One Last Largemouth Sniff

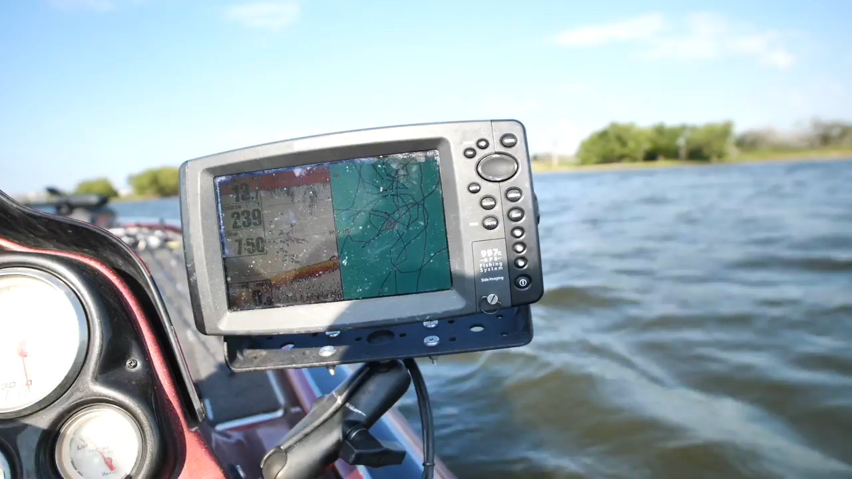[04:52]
could be a few bass down there too I'm gonna stop and fish it I just threw my buoy out on pressured lakes or on lakes where I know the